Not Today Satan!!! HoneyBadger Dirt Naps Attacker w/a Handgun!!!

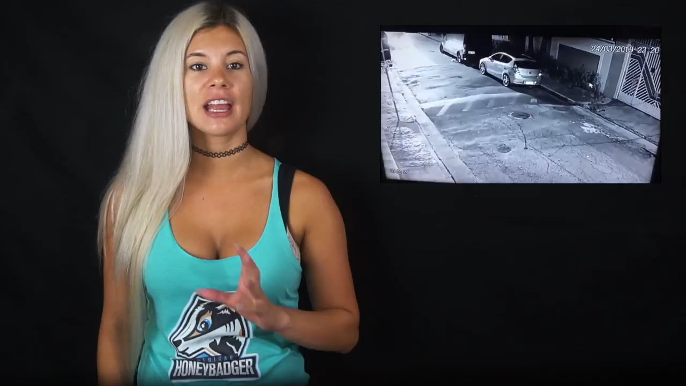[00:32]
empty street in Brazil shows a suspect pulling over his vehicle, getting out and aggressively approaching a woman.